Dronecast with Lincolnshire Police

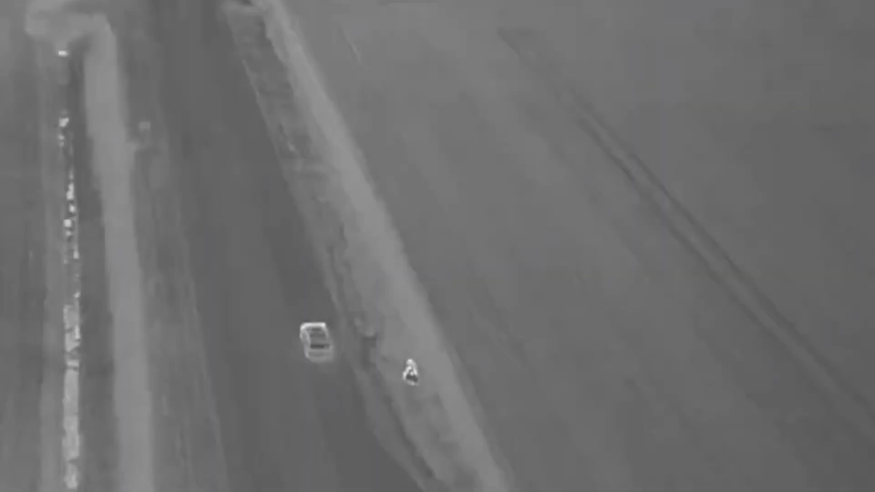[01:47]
It involved a single-vehicle car accident where the driver was seen to walk away from the scene.
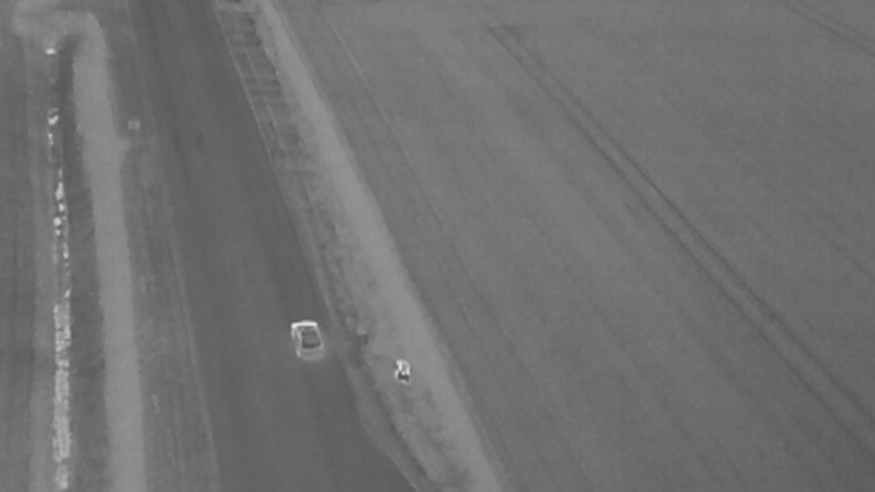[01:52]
It was a very cold February night, it was minus two, it was dark, the location was a rural location.
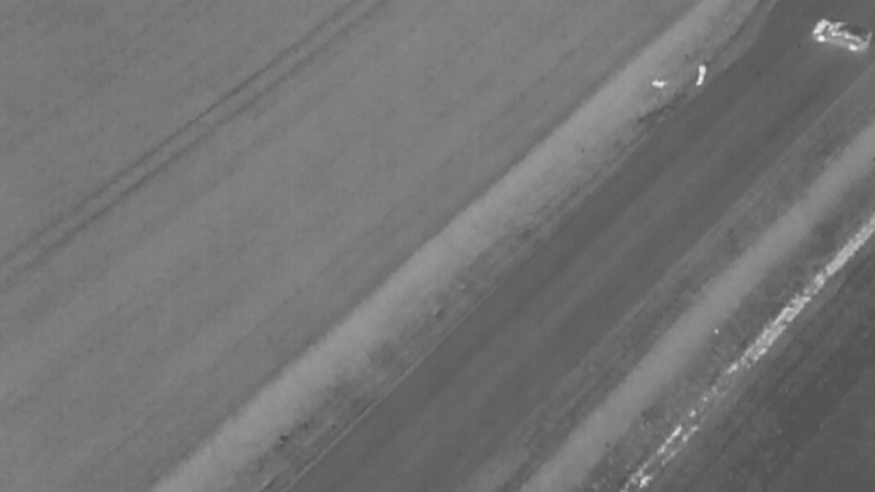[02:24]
There was a fear that because of the state of the impact that the driver was injured, so the supervisor at the scene was aware that we had a drone capability. One of our drone operators was on duty and he was called to the scene. He was able to launch the drone from the crash site, search within a 500 metre bubble of the crash site, and just inside that 500 metre bubble he found a heat signature, albeit faint, in a ditch.
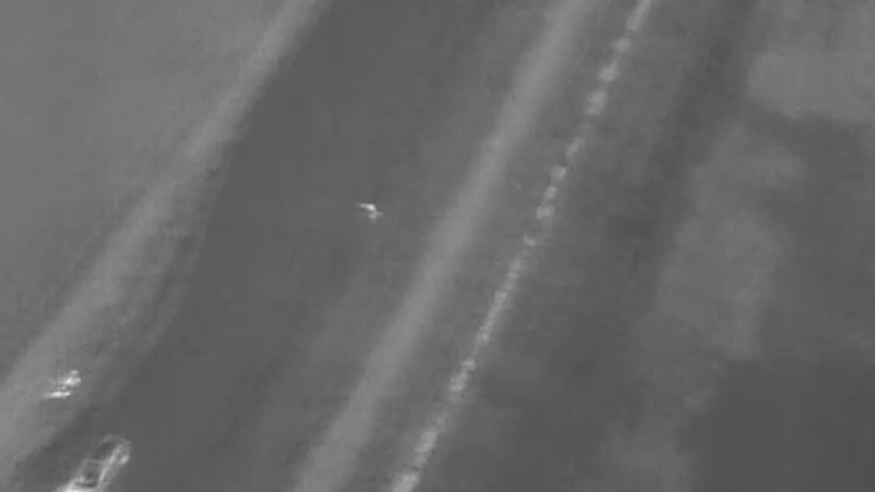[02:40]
He was unconscious, he was hypothermic, and the ditch he was in was half filled with water.